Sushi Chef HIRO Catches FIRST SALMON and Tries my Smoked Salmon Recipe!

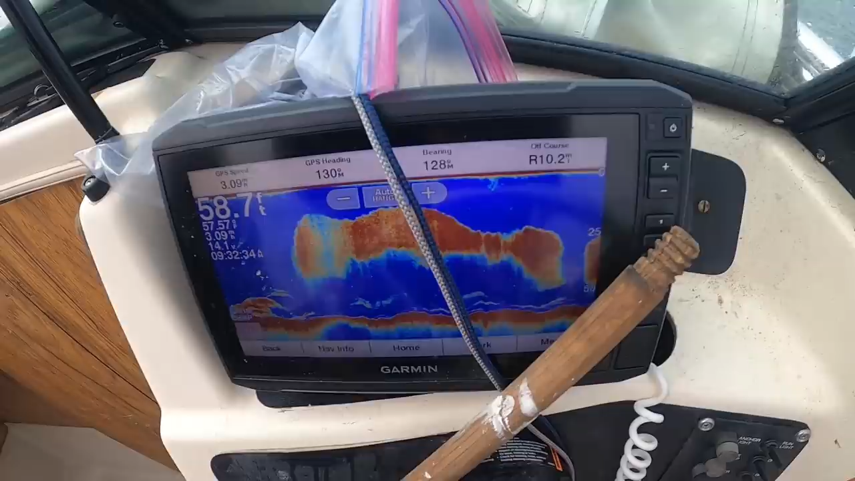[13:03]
On screen: depth 58.7 ft
And see how it breaks off into another little bait ball.
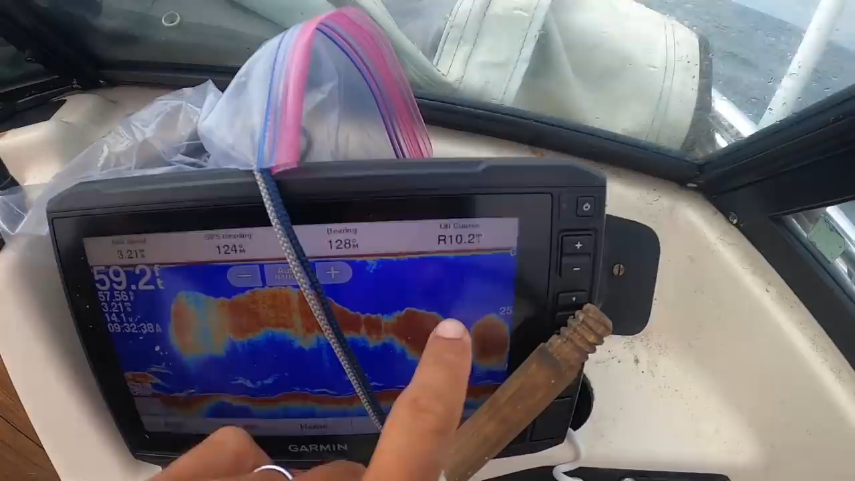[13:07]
I love to see that when the bait is like separated. It seems like sometimes that's when the big fish are separating the bait and feeding it and forcing it into a ball.